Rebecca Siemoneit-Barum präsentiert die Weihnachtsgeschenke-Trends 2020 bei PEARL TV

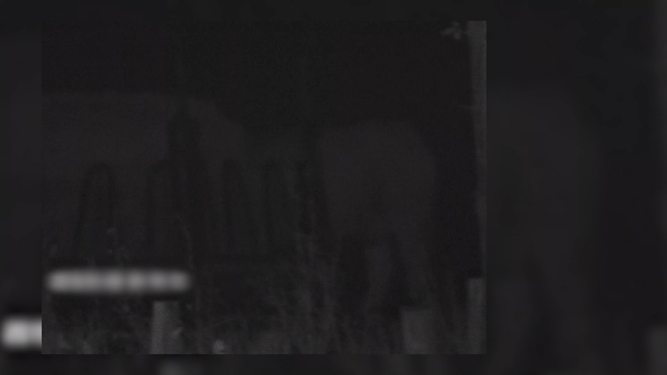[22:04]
Und sobald die SD-Karte eingebaut ist, können Sie all diese Aufnahmen auf Langfristigkeit speichern und immer und überall mitnehmen.
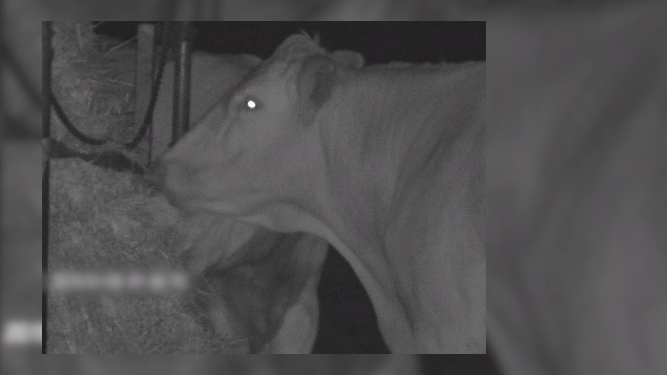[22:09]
Ja, das hat mich eben auch überrascht, dass man eben nicht nur durchsehen kann, um eben nachts Beobachtungen zu machen. Gerade eben, wenn man ein großer Natur- oder Tierfreund ist. Gerade auch da, wo du wohnst. Du brauchst nicht nur die Alpakas filmen auf dem Hof, sondern kannst in die kleinen Felder streifen und gucken, ob es da eben auch noch Rebhühner gibt zum Beispiel und Feldhasen, Rehe. Wir leben ja in einer wundervollen Gegend, in der es nur so wimmelt und kreucht und fleucht.